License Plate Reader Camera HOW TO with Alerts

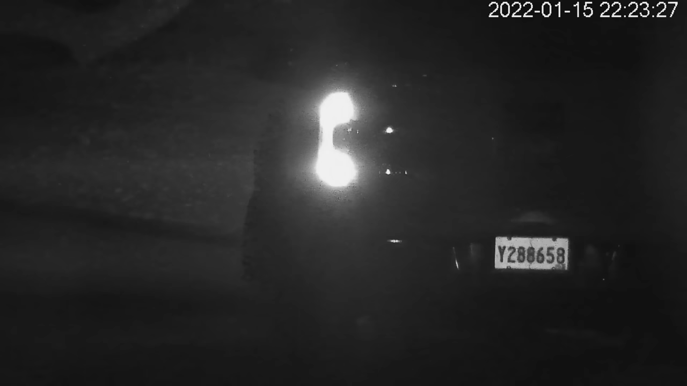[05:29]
or the automatic license plate reader, and doing some automations in your home,
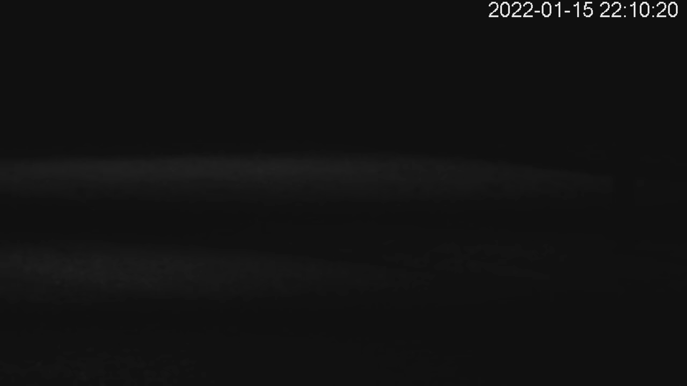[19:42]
And you'll be thinking, well, this is just a black screen during the night. Yes, that's what you want, because that plate, when that infrared or any type of light hits that plate,
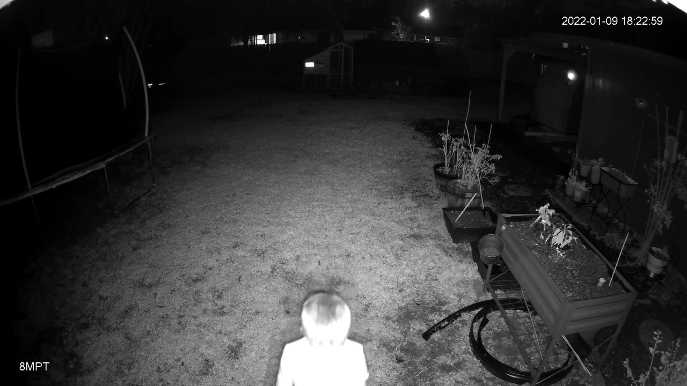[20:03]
but then the plate is just blinding, and that's what's going to happen. Now, of course, you want another camera, do another camera like that. It doesn't need to see the plate because this camera is the one that needs to see the plate.